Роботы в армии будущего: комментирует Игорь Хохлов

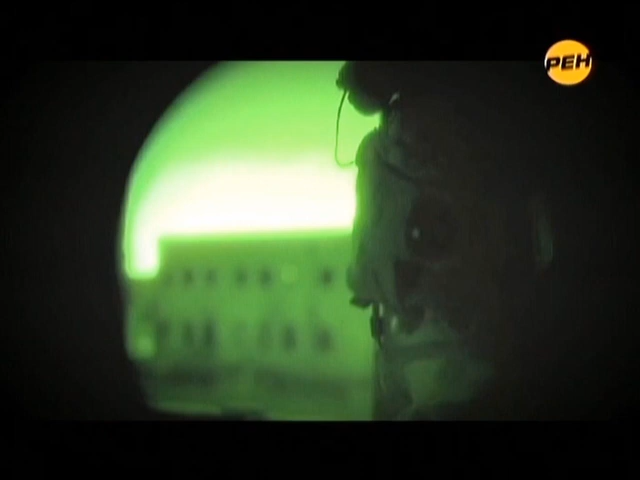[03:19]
Ночью, в туманную погоду или в дымовой завесе, которую создал противник.